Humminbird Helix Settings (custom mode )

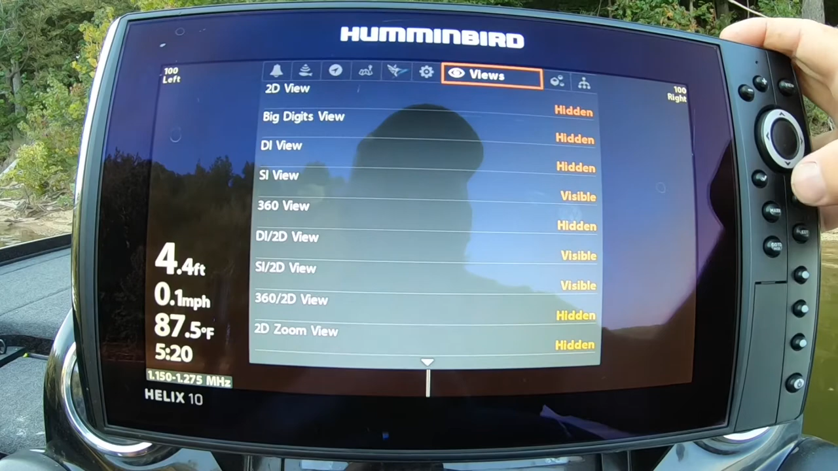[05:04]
On screen: depth 4.4 ft, water 87.5°F, speed 0.1 mph
And I'll show you why. Whenever you hit view, you have to toggle through all these screens.
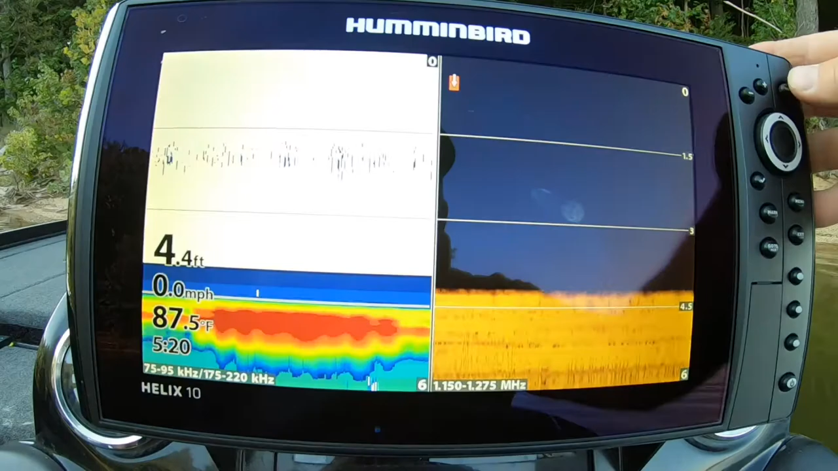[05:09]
On screen: depth 4.4 ft, water 87.5°F, speed 0.0 mph
If you hide them all, you just got the ones that you want.
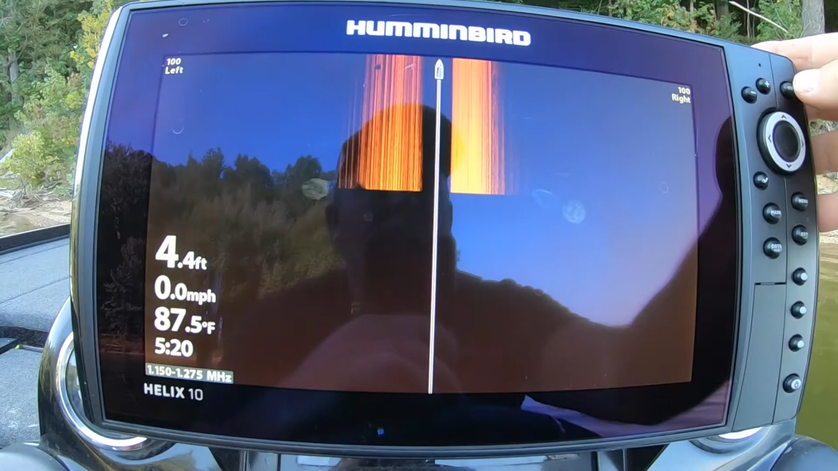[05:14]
On screen: depth 4.4 ft, water 87.5°F, speed 0.0 mph
And what I like to do is use my presets. I like to do the chart sonar. I'll set it. But. I'll run this all the way. All the way over there.
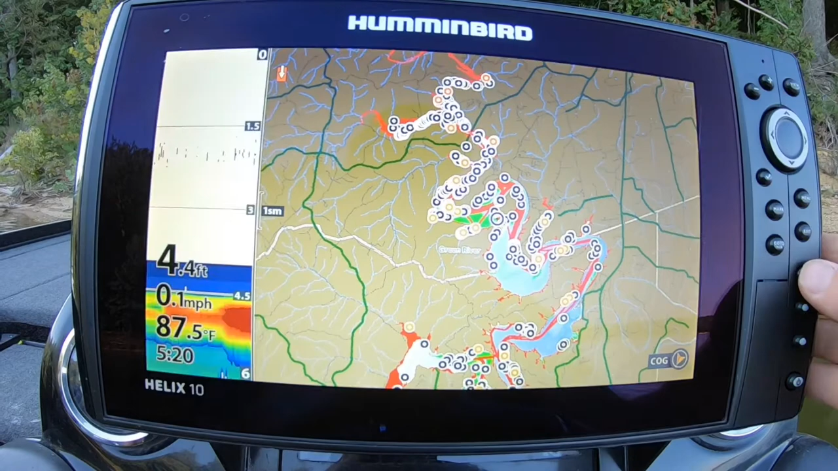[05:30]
On screen: depth 4.4 ft, water 87.5°F, speed 0.1 mph
That way, you can use that when you're.
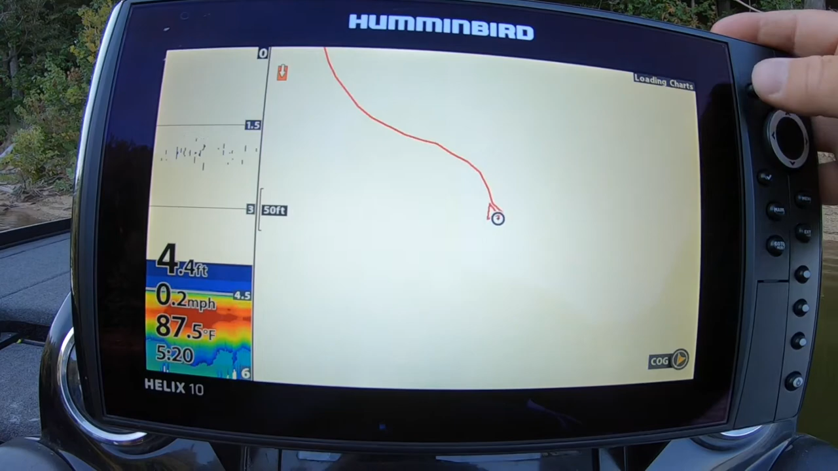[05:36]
On screen: depth 4.4 ft, water 87.5°F, speed 0.2 mph
When you're. Going down the lake. You can see your map. And then if you're idling out.
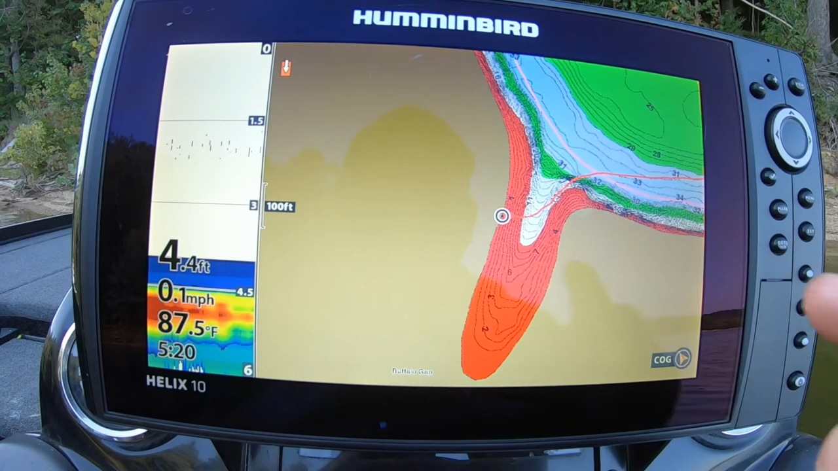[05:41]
On screen: depth 4.4 ft, water 87.5°F, speed 0.1 mph
And you need to know how deep you are to take off. That is my preset number one. Preset number two is side scan only.
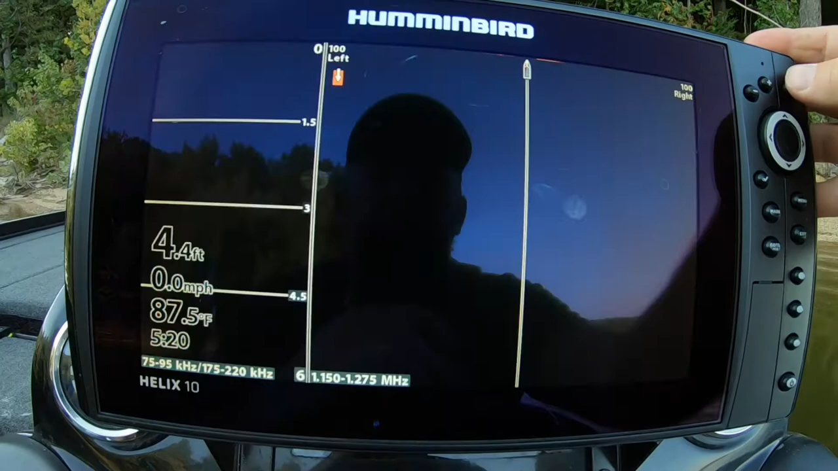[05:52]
On screen: depth 4.4 ft, water 87.5°F, speed 0.0 mph
Preset number three. Is. I must have. Oh, this one. I use side scan. 2D. And down image.
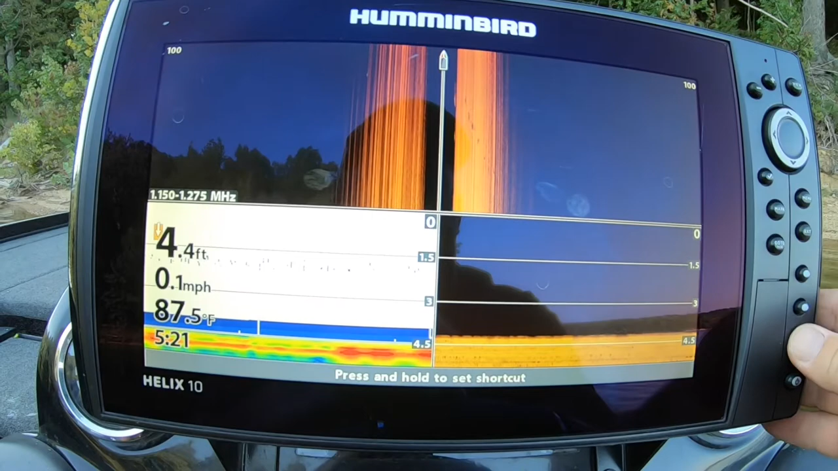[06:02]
On screen: depth 4.4 ft, water 87.5°F, speed 0.1 mph
That's my. Presets. I need to go back and hide that other one. That way. You can. It's probably out of order now. But anyway. I've got chart.
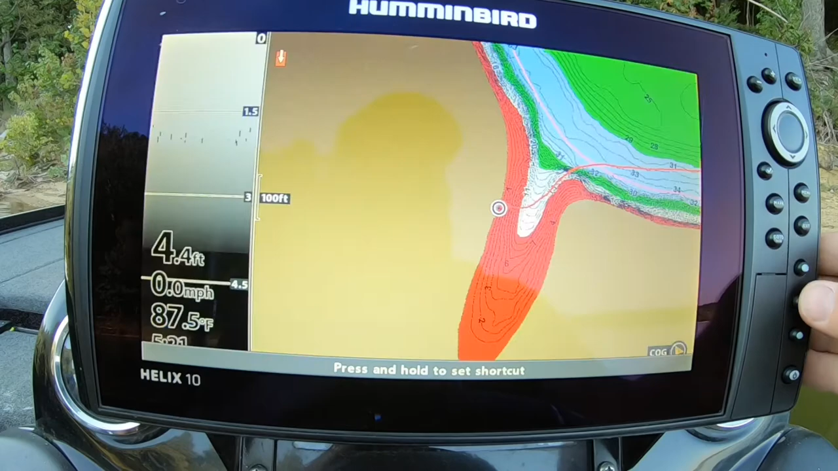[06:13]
On screen: depth 4.4 ft, water 87.5°F, speed 0.0 mph
Side image. Side image. Down image. And 2D. If I'm on this one.
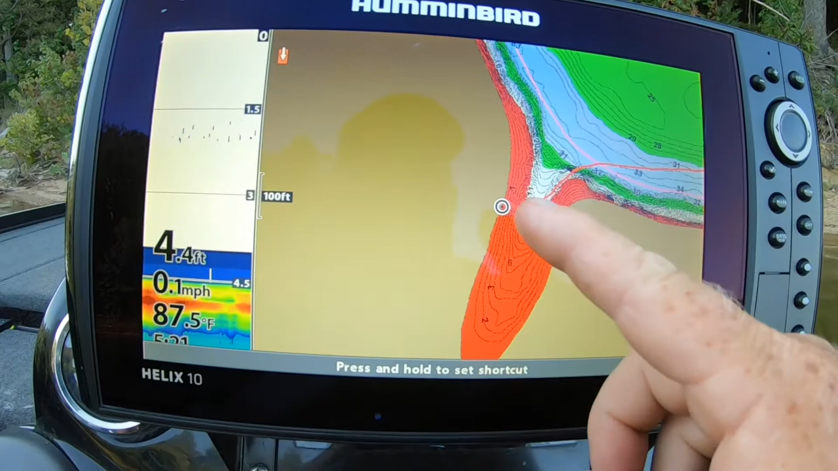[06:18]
On screen: depth 4.4 ft, water 87.5°F, speed 0.1 mph
And I want to go to chart and side view. I just hit the view button.
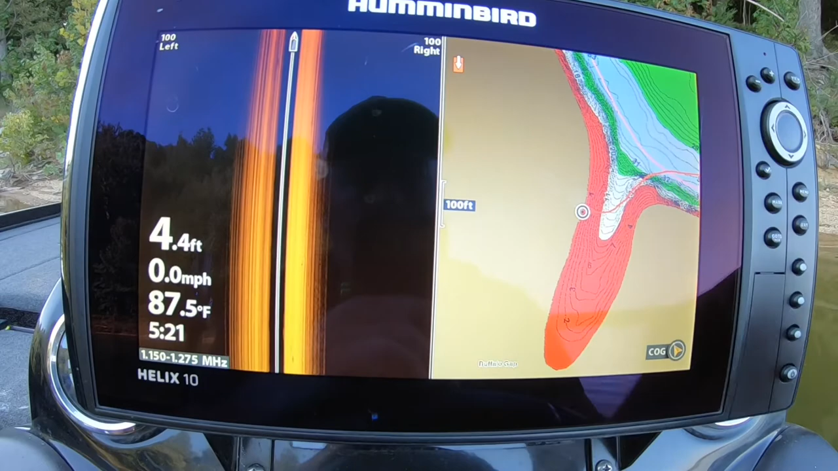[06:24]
On screen: depth 4.4 ft, water 87.5°F, speed 0.0 mph
If I'm. On this one. And I just want to see. These two.
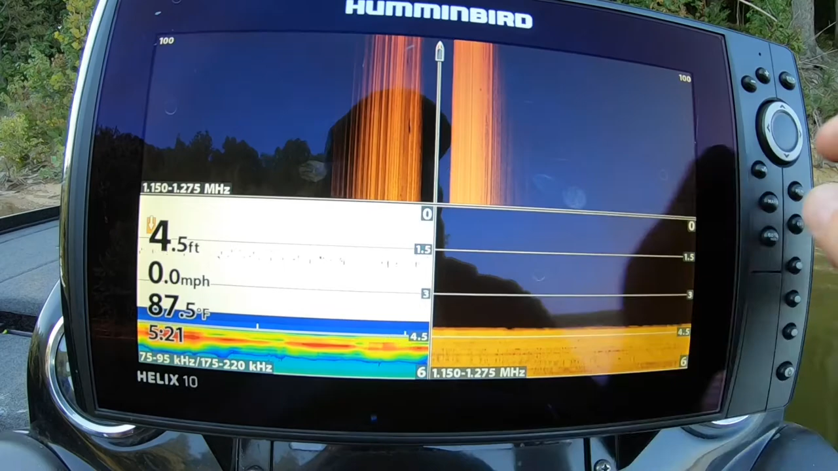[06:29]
On screen: depth 4.5 ft, water 87.5°F, speed 0.0 mph
I hit exit. See it's out of order. I need to go in there and hide that one.
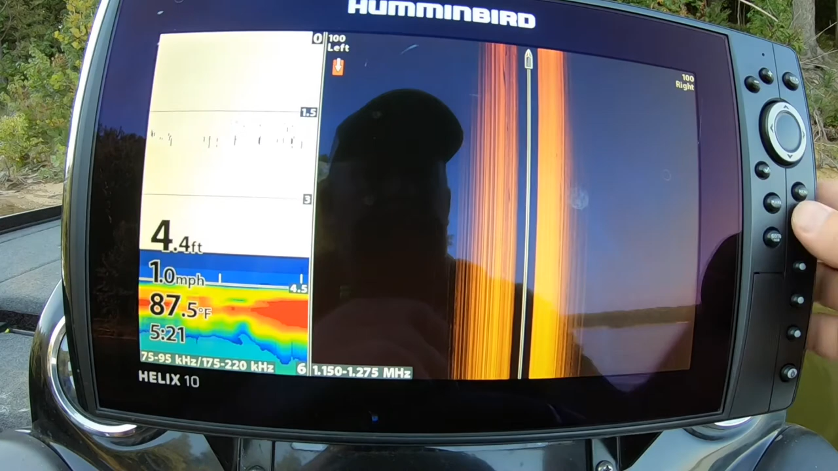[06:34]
On screen: depth 4.4 ft, water 87.5°F, speed 1.0 mph
And it goes to this screen. This is the one that I use a lot when I'm going island over top of a brush pile.
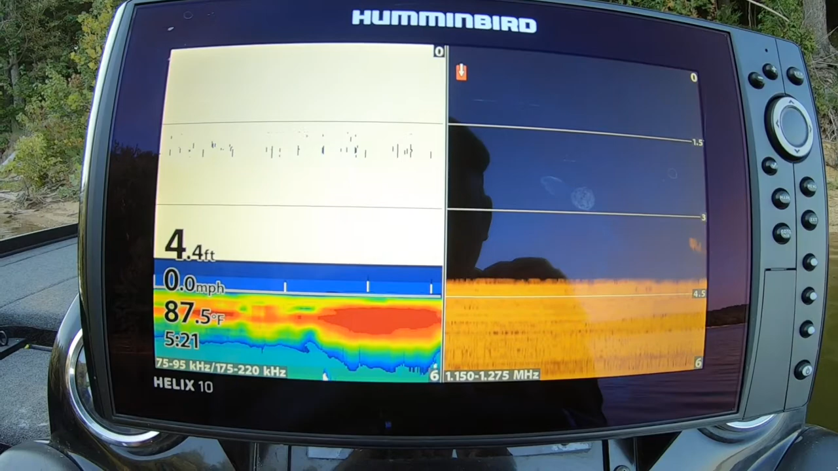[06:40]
On screen: depth 4.4 ft, water 87.5°F, speed 0.0 mph
Now. Now. Your chart speed.
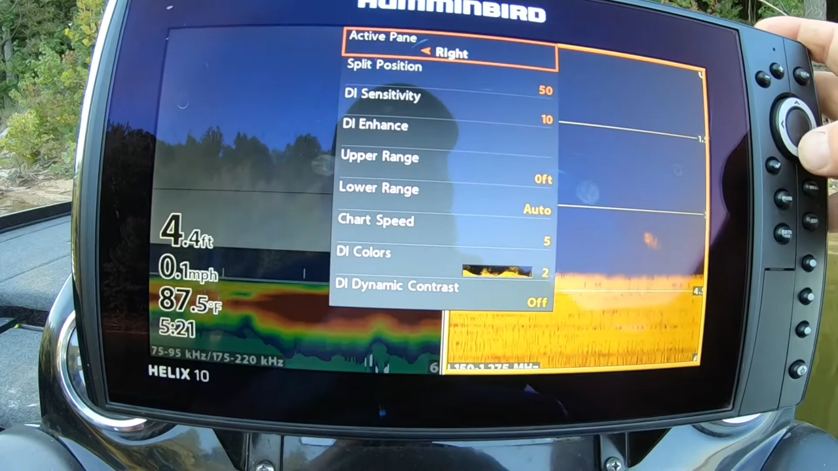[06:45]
On screen: depth 4.4 ft, water 87.5°F, speed 0.1 mph
On. On your 2D sonar.
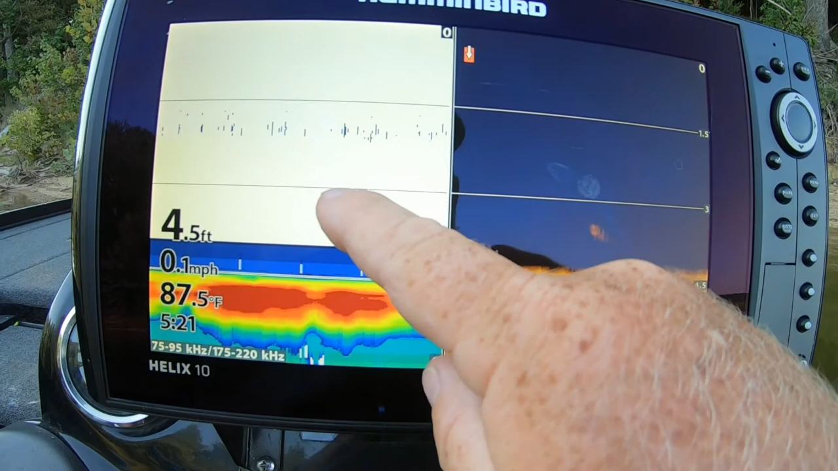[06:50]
On screen: depth 4.5 ft, water 87.5°F, speed 0.1 mph
It shoots a cone. On your down image and side image.
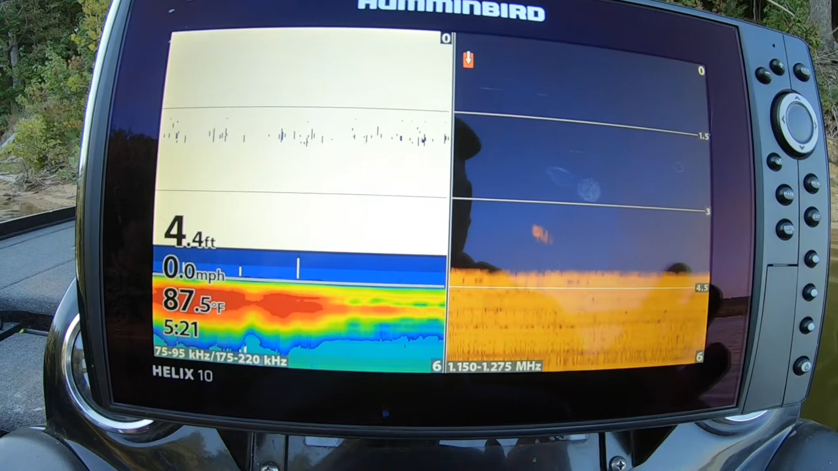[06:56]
On screen: depth 4.4 ft, water 87.5°F, speed 0.0 mph
The boat has to be moving for it to work. On the down image and side image.
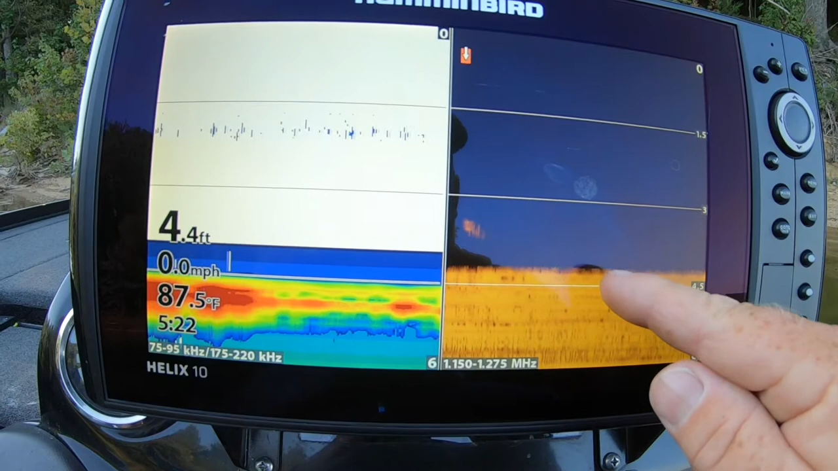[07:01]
On screen: depth 4.4 ft, water 87.5°F, speed 0.0 mph
It shoots real narrow beams. So the boat has to be moving to draw the picture. And to determine your chart speed. Is.